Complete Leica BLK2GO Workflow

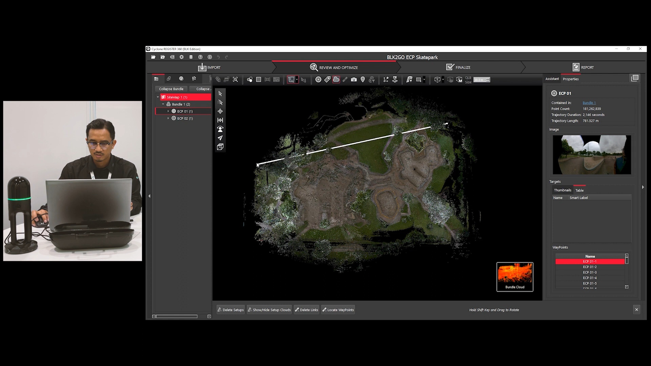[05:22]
perjalanan perjalanan perjalanan dan mungkin saya hanya meletakkan perjalanan di sini dan diperlukan sekitar 8,000 m2 jadi dalam 2 perjalanan saya dapat menutupi 8,000 m2
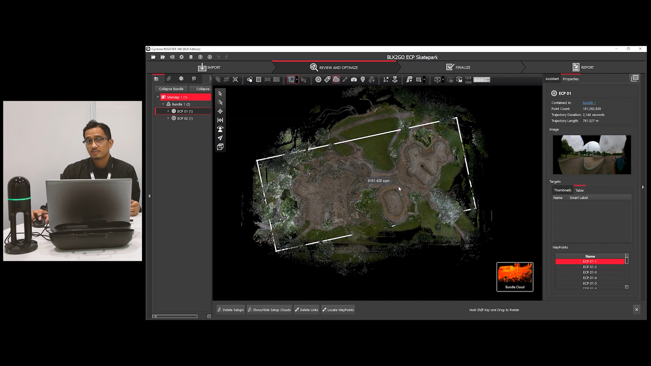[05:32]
kawasan ini baiklah, jadi apa lagi yang boleh kita lakukan dengan ini? saya akan menggantikan ini ke file LGS dan menggantikan ini ke Cycron 3DR untuk
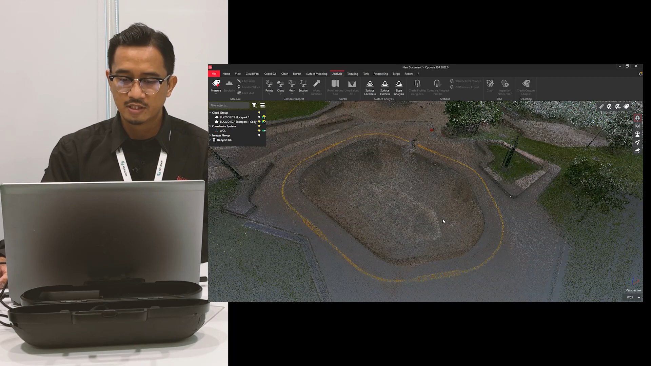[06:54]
perkara pertama yang saya akan lakukan adalah saya hanya ingin menggantikan atau cuba melihat kawasan kawasan ini di sini baiklah kemudian saya juga boleh menggantikan data lain dari kawasan ini
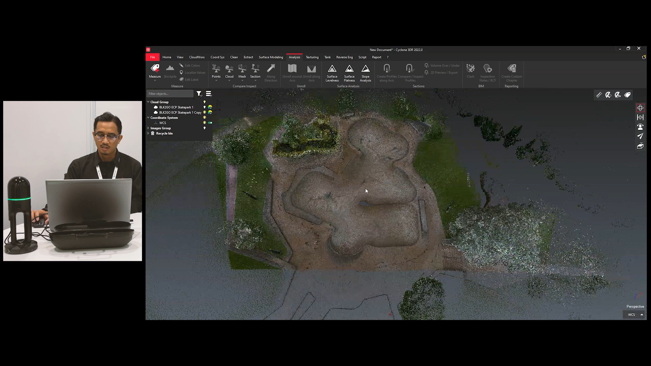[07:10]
titik titik 2 seperti ini saya akan melakkuk kawasan top dan mungkin saya akan menggantikan pilih selepas kawasan bagi kawasan
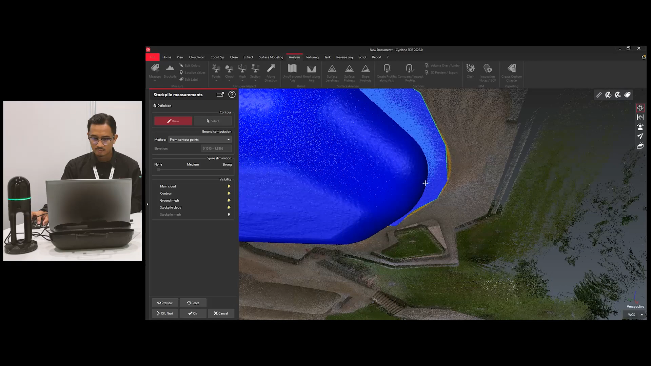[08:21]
ini adalah apa yang anda dapat jadi anda dapat meletakkan data dari video k2go,
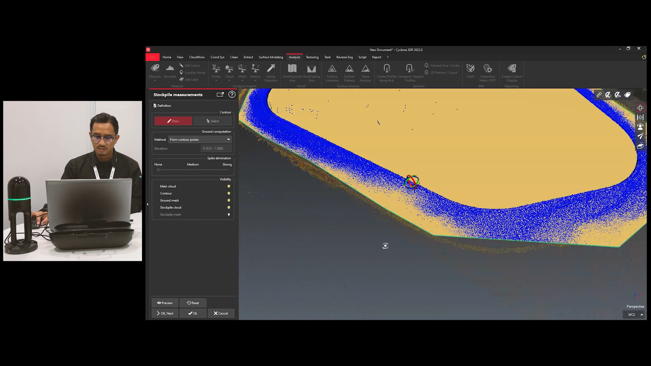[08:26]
dapat dapat semua informasi ini di sini mari kita cuba meletakkan dan klik preview
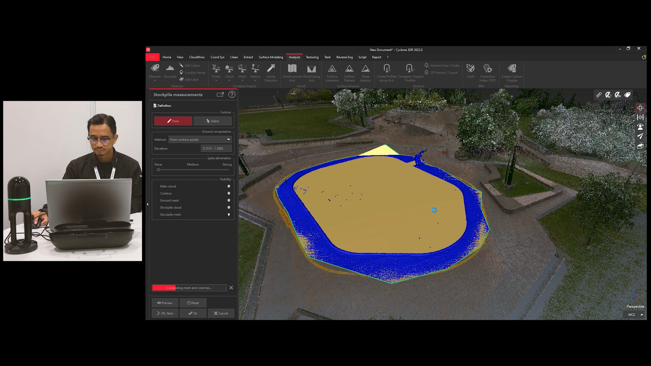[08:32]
jadi ia akan meletakkan mesin dan volume dan mari kita lihat hasilnya seperti yang diharapkan anda akan meletakkan saya maksudnya anda dapat meletakkan dan semua
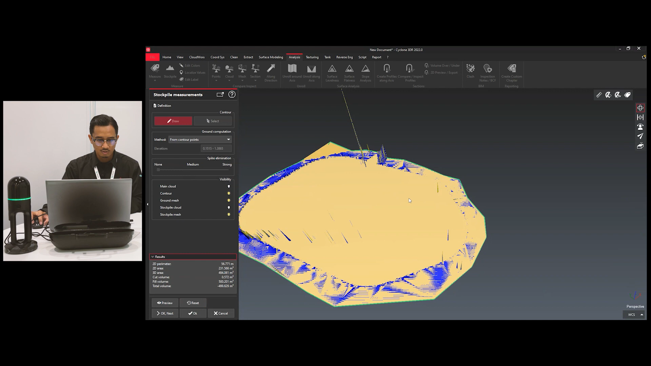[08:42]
tetapi apa yang anda boleh lakukan anda boleh meletakkan keadaan keadaan seperti itu dan anda juga boleh meletakkan mesin ok jadi ini adalah maklumat yang anda perlukan yang anda perlukan jadi anda dapatkan semua maklumat ini anda boleh klik ok next
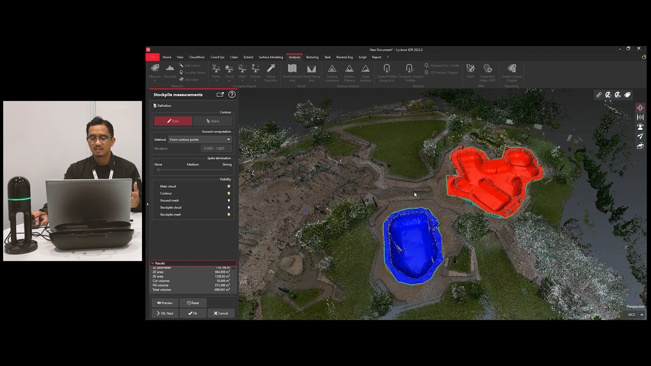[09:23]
untuk meletakkan untuk meletakkan beberapa informasi dari data skan dari k2go tentu saja anda boleh meletakkan dengan
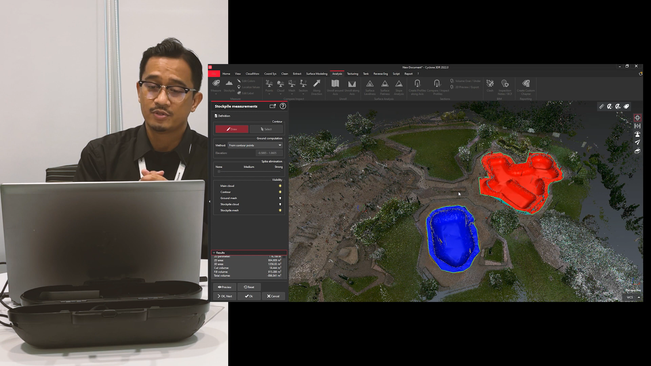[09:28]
ciklon 3d r dan ini adalah yang anda boleh lakukan dan saya berharap seluruh seluruh perlukan untuk anda